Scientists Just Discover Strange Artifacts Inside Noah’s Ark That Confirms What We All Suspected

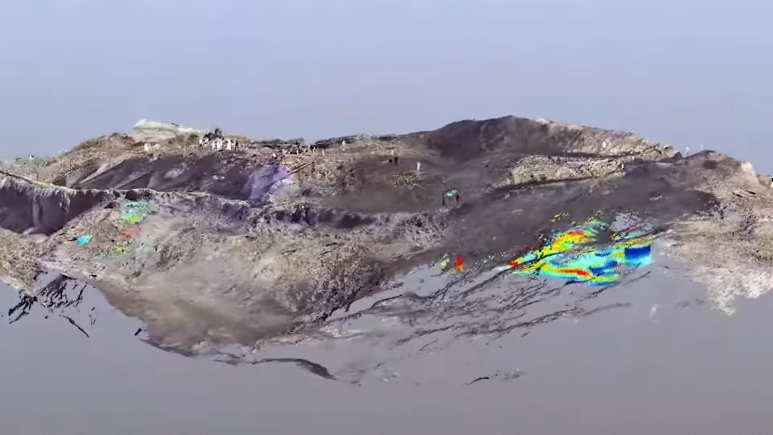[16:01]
The project involves a team of international experts who have deployed 3D scanning to create detailed models of the subsurface structures.
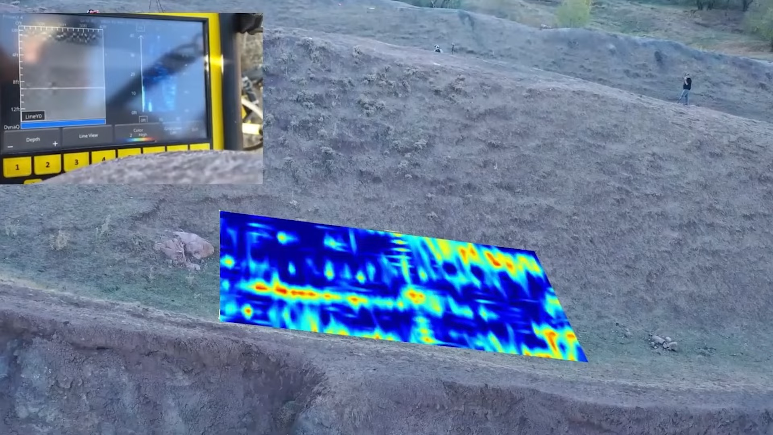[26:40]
Technological advances, such as ground-penetrating radar and 3D scanning,
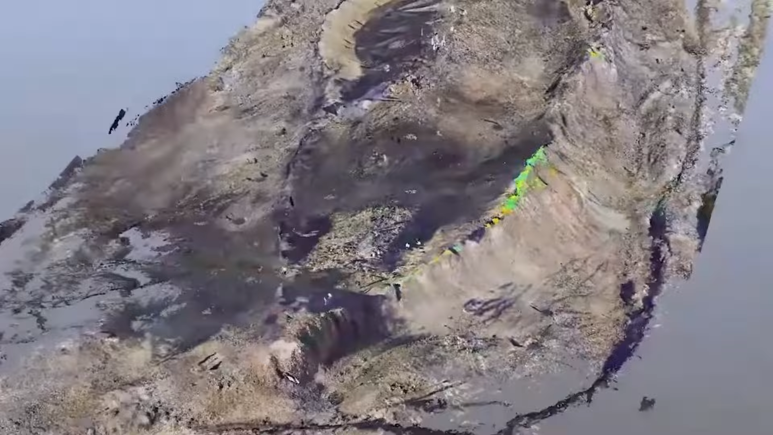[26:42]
have allowed scientists to investigate potential Ark sites more precisely. While some findings, like those at the Duru-Penar formation,